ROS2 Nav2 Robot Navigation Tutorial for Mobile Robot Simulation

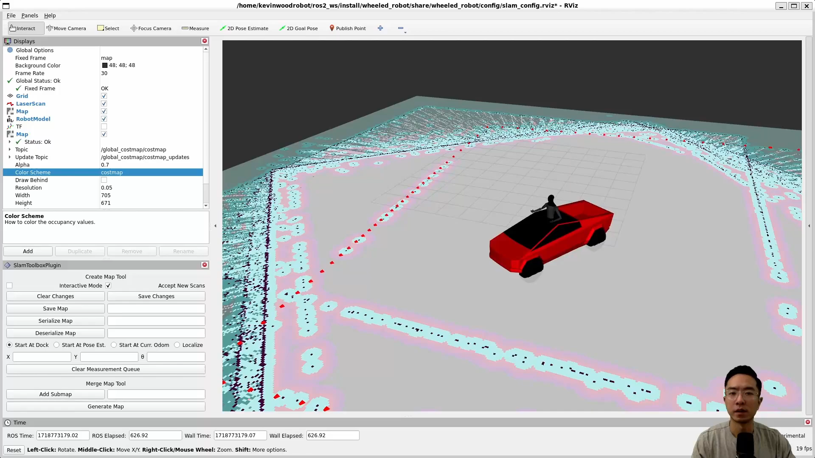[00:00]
In this ROS2 navigation tutorial, I will show you how to use NAV2 to navigate your mobile robot in Arvis.
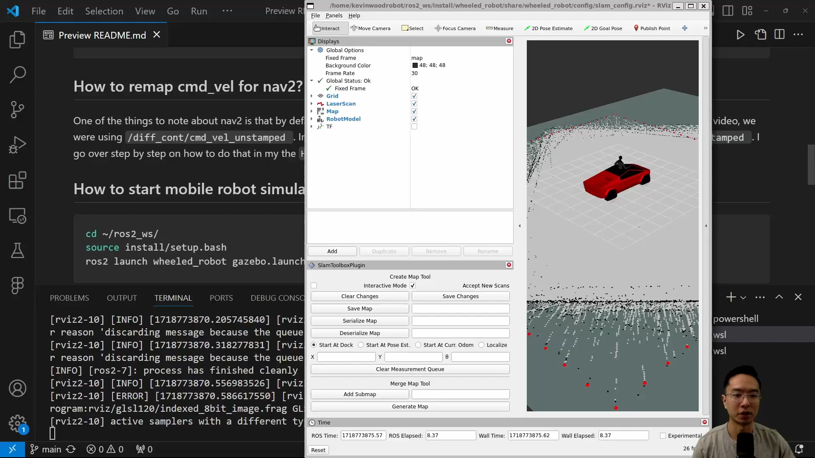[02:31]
But our main focus will be Arvis here. So here you can see we can view our simulation in Arvis. We've created our map previously in our SLAM tutorial. So you could try to play around with creating different maps if you don't like how your map looks like. So it's going to be a little bit of trial and error. So here you can see that all of our map has been loaded. And then our next step will be to set up some of the cost map, run our nav 2, and then we could actually start navigating it.
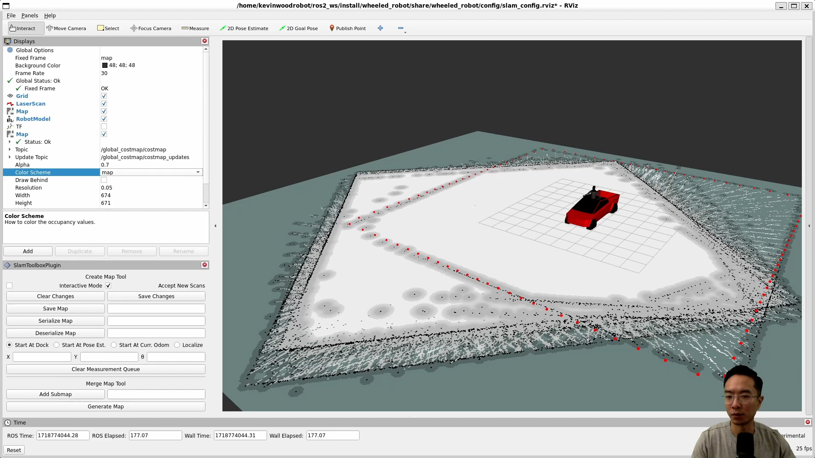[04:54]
So you can see it has a general outline of the square that we previously created, which represents the walls. And if you want to change the color scheme, what you can do is come down here and then click on cost map. This will give you a color view, which is a little bit easier to see.
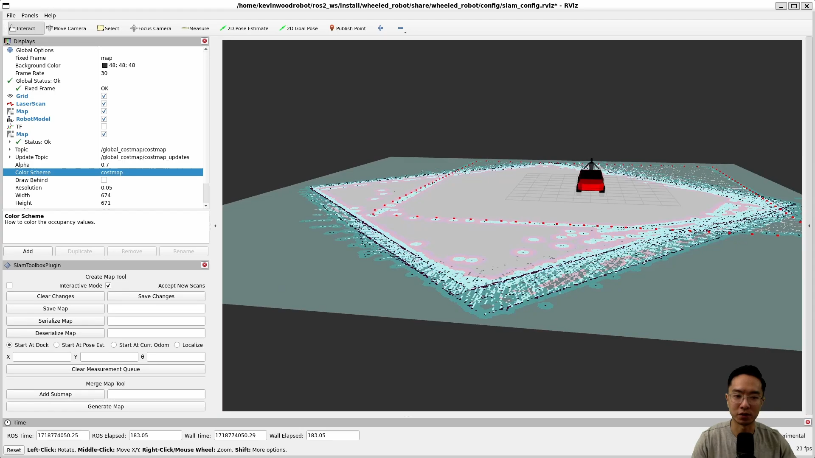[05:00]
So that's just an optional setting that you can play with. The final step is to navigate your mobile robots using Nav2. So now that we have set up everything, we have our map visible, we set up our cost map, and we also launched our Nav2 with the Nav2 bring up. This will actually be connecting the command velocity to the actual robots. And if you've done your remapping properly, which I've laid out in my website,
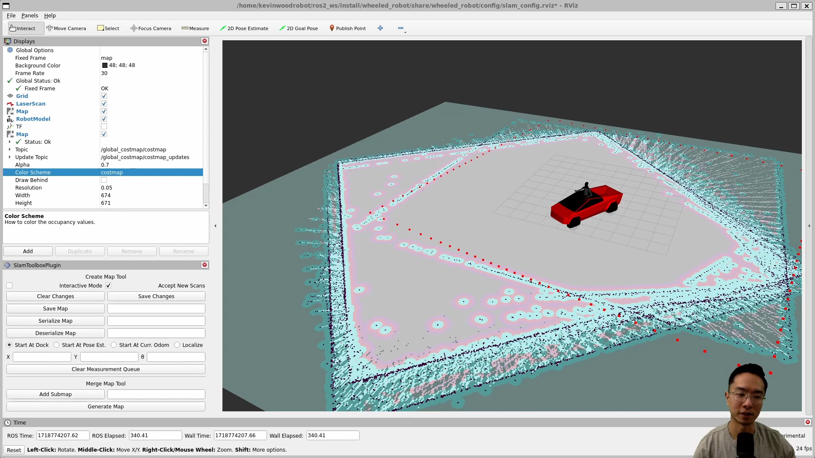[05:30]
then your robot should be actually connected. Because otherwise, if the command velocity is not mapped properly, then your robot will not move. So you want to go up here and click on the 2D goal pose,